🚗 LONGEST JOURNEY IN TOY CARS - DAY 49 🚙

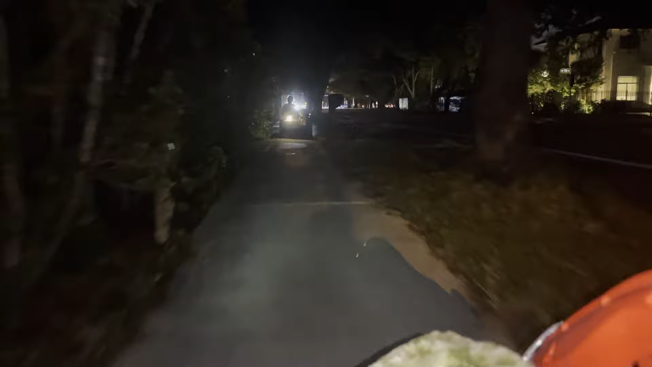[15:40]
So I'm gonna show you guys the road as I'm talking.